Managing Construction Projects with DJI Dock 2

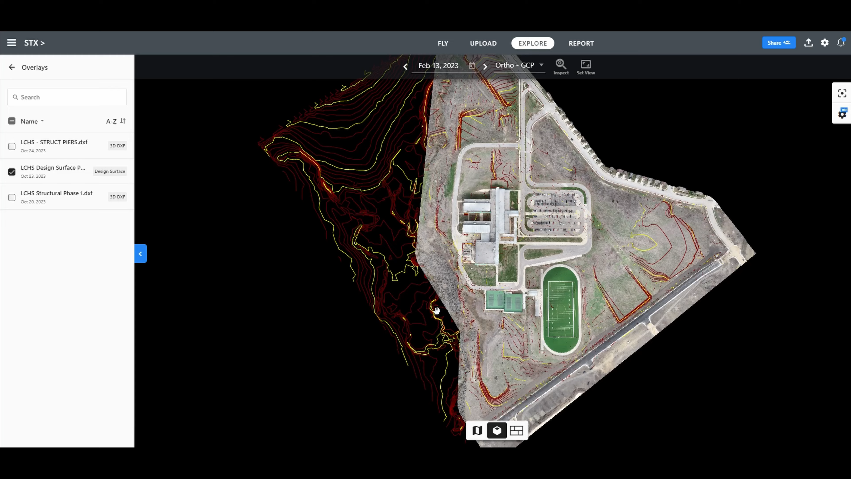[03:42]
contour lines and elevations are on projects,
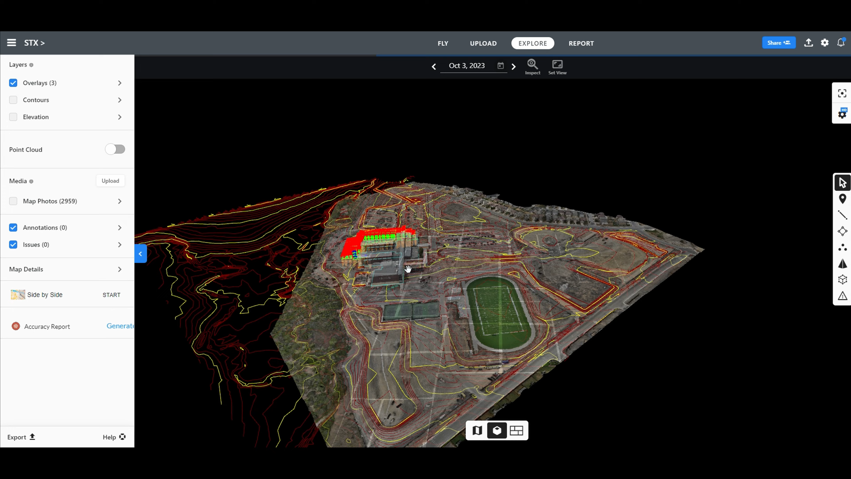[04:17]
I can't say enough how great of a convenience it was. There's the practice field, starting to do some earthwork there.
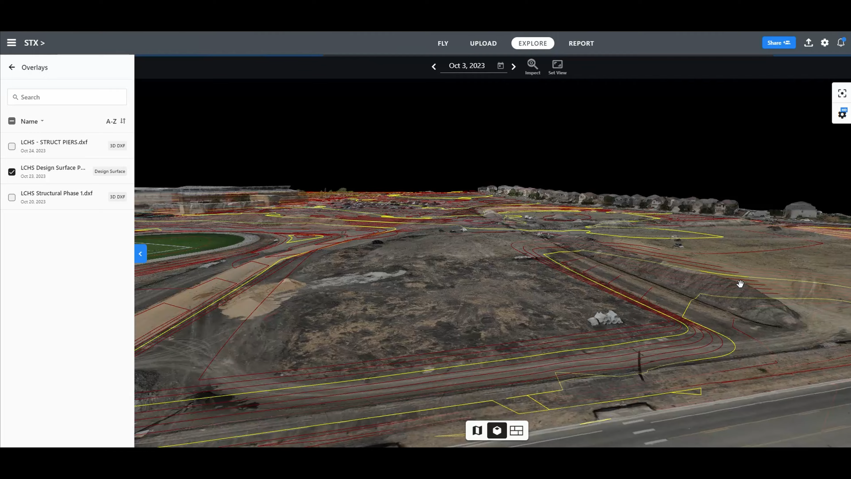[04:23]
Baseball fields looking more and more like the civil drawings.